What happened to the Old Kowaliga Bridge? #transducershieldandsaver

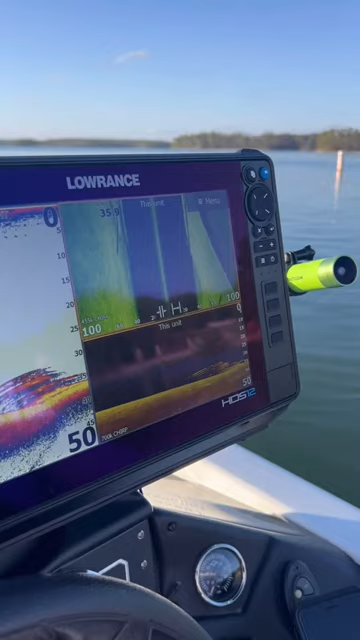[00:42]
You can see the bridge over here where the bridge has been sunk and
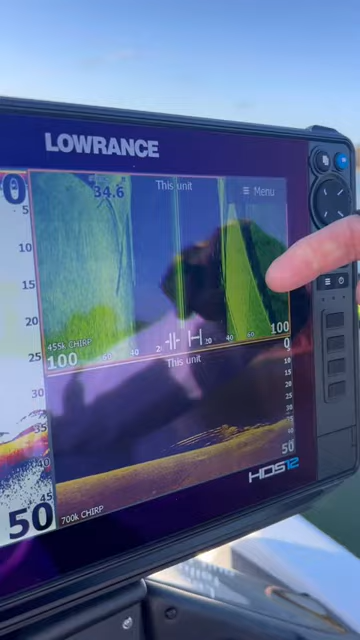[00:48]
then you'll see it coming up here on the left and I'm telling you this thing
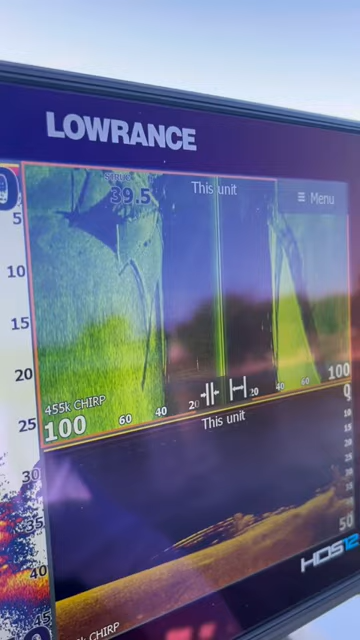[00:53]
gives us such such clear pictures with that transducer on the back and it mounted to that jack plate with that transducer.